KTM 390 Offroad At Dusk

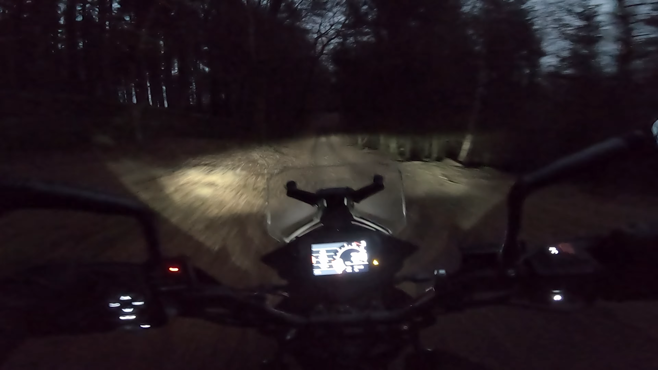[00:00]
It's tricky to see now. Let's whack the main beam on. There we go. It's unlikely that I'll meet any people, but I may well meet deer or pheasants.